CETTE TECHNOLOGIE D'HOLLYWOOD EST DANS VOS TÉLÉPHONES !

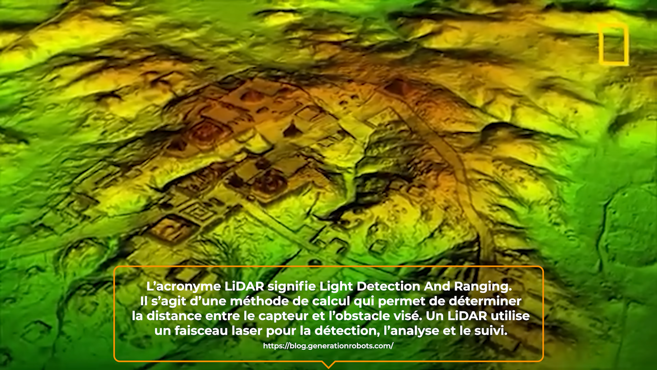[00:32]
technologie un petit peu comme la kinect ça envoie des rayons à fond sauf que c'est surpuissant
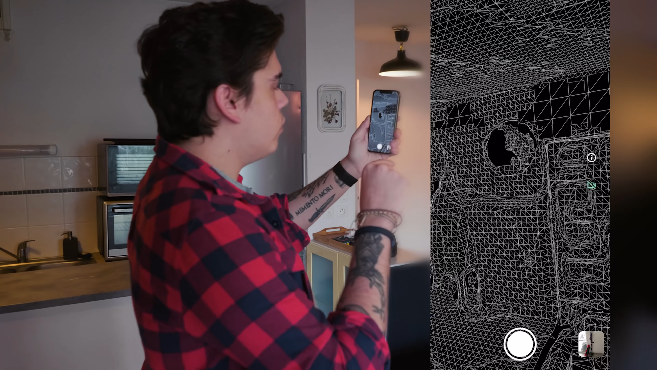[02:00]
du rayon va derrière donc en fait si on bouge on voit le parallaxe de la géométrie qu'il
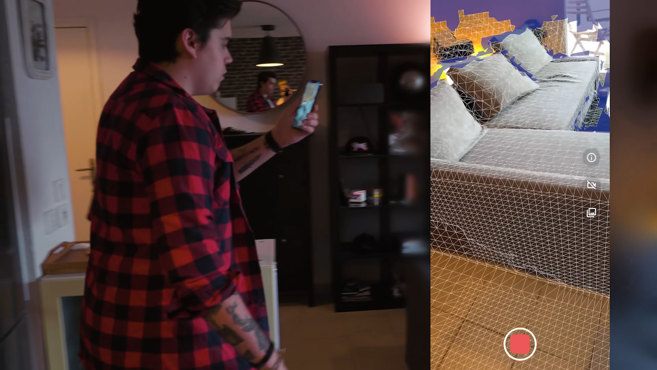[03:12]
donc là tu marches comme ça et tu fais ta capture et ce qui est bien c'est que ça peut faire énormément
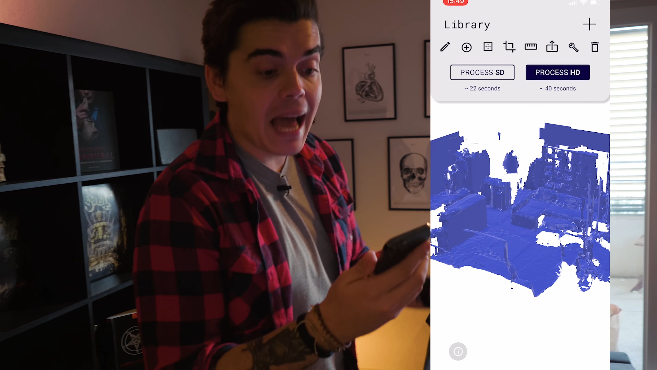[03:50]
sd donc c'est pas de bonne qualité et process hd donc c'est haute définition donc on va pouvoir faire un process qui fait soit 22 secondes environ soit 40 secondes il nous met même le temps c'est insane moi
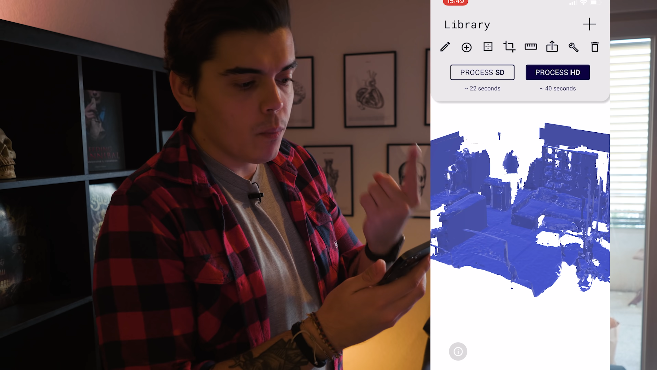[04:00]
je vais tester de le faire en hd donc c'est parti regardons ce que ça va faire donc il va faire un process et
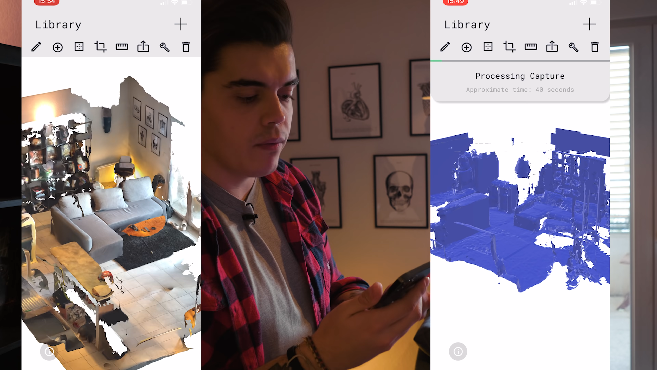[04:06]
on va voir à la fin ok donc la reconstruction est terminée il nous a fait nos petites textures et tout donc comme tu peux le voir il y a